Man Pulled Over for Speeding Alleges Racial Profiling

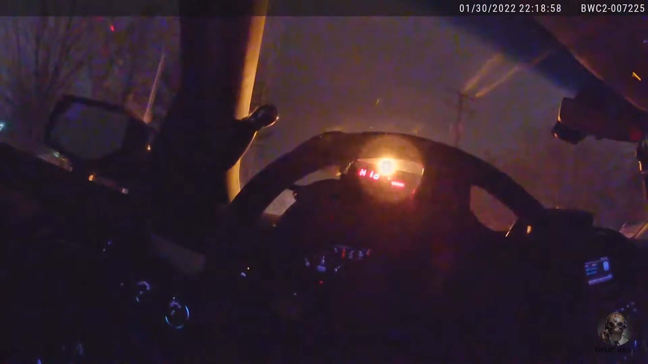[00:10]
Determined, is that your health? 10-4 comes back on an Impala. RO's out of Crown Point Apartments in Holland. We're gonna be right by Subway. I thought he had made it through the red light at Chicago Drive, but we're just south of that.
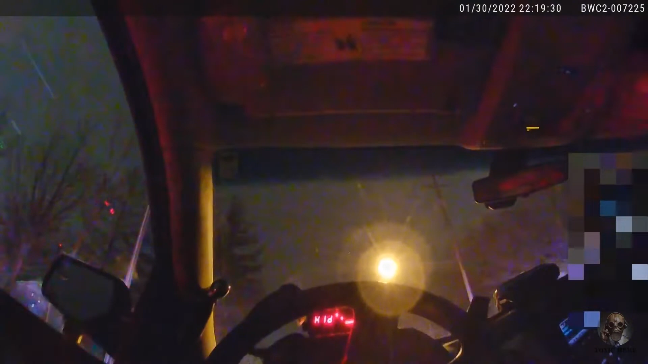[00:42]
Hey man, stick your hands out the window. Are you by yourself? I'm by myself.